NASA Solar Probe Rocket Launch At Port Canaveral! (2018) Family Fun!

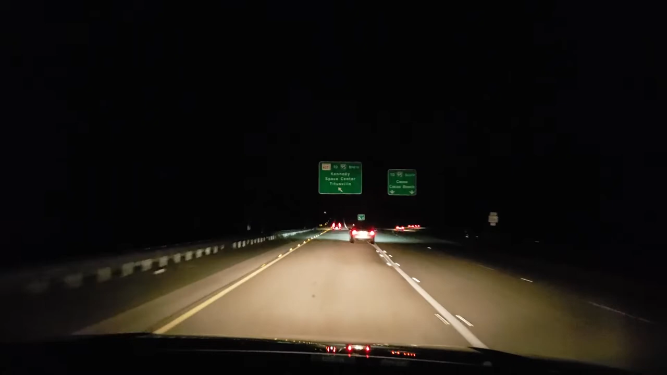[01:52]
Kennedy Space Center. Although the Space Center is not open right now, the visitor area, because it is 3 in the morning. So we have to go watch it somewhere else, which is very unusual for a launch. You would think they would open it just for this. Yeah. Hey, Mackenzie.